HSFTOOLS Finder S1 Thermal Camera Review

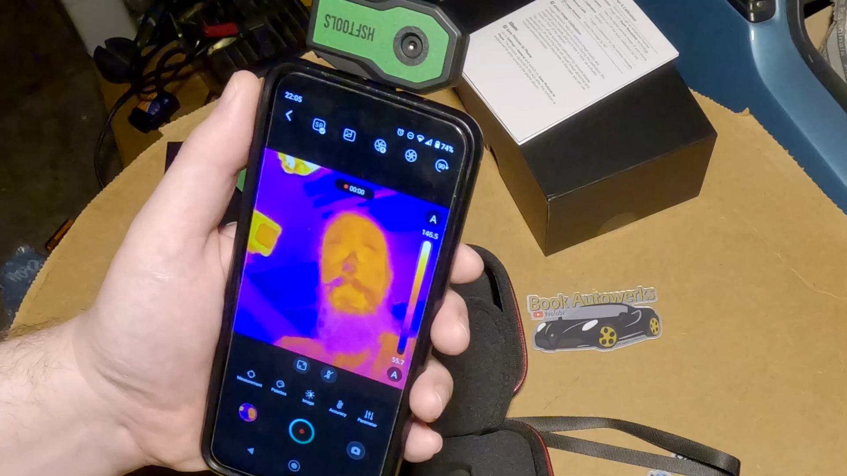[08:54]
Really, there's all sorts of uses for this thing. And I have one that I want to try out right now. So let's go do that.
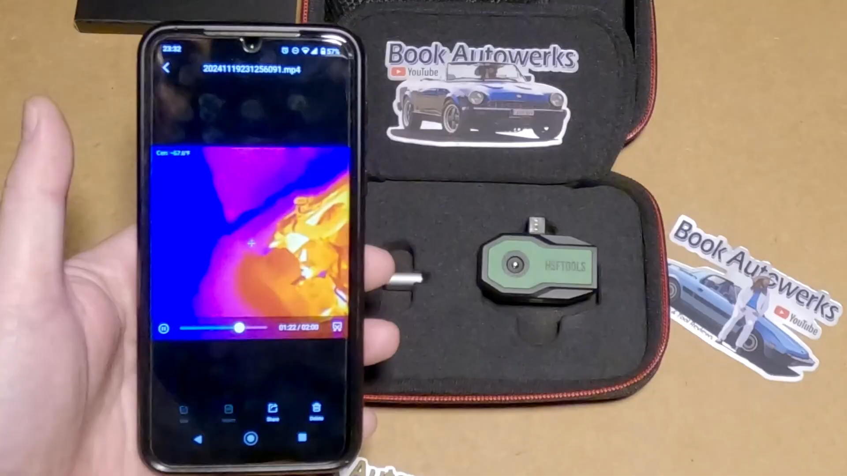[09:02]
So I turned the center metering spot on and decided to take a look around my 81 Fiat Spyder here. And with that center metering spot on, you can see up here in the corner, it's showing the temperature that it's measuring. So the Spyder has a misfire and I was kind of hoping something would jump out at me just looking at the screen here. But with the metering spot, I was actually able to see if I take a look at each individual runner on the headers, like each one is around,
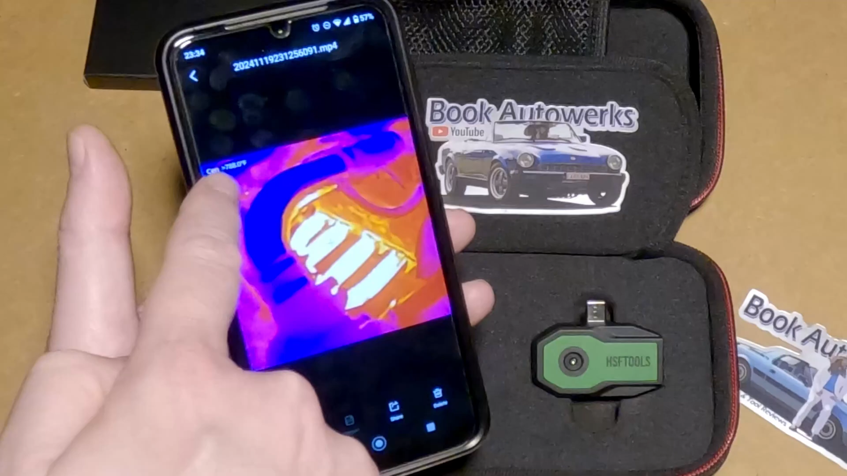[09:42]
oh, like 640 or 680, something like that. See, like this one's like 660 right now. But the number three cylinder is over 788. So there's obviously something going on with cylinder number three because all the other ones are pretty consistent at, you know, around like 650, 6 something. Not sure that really tells me anything, but it's definitely an indicator. And I saw that basically instantly using this thing. Just one of those things that you can see like really quickly with thermal imaging. And I'm taking a look at the radiator hoses right now, you know, just kind of seeing what I see. But yeah, I think this thing is a nifty little tool.